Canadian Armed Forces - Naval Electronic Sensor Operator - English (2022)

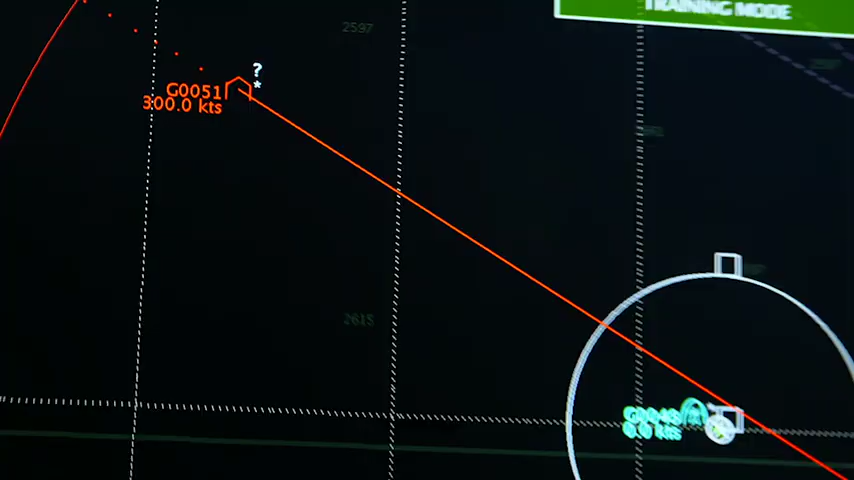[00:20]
Detection, identification, and engagement of the enemy. Five salvos, engage!